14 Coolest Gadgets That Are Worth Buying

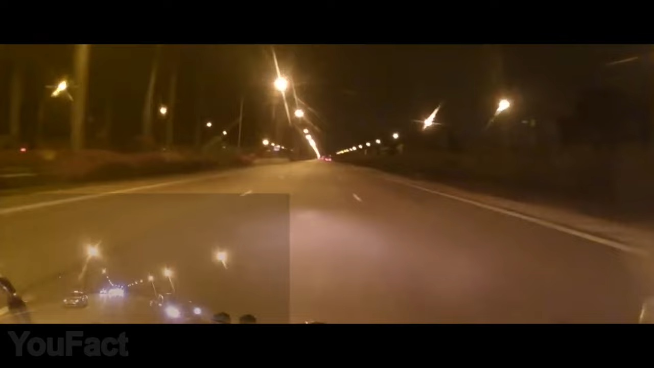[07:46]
road perfectly visible and built-in gps provides you with seamless navigation even without